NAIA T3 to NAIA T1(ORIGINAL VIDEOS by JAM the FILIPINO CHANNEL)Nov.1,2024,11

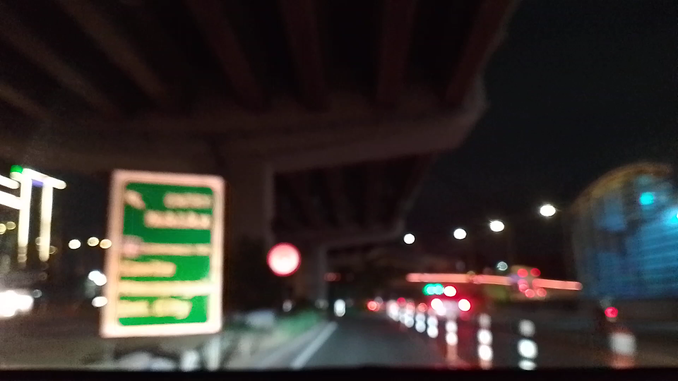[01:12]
In 70 meters, make a left U-turn to stay on Andrews Avenue. In 90 meters, take the ramp on the left.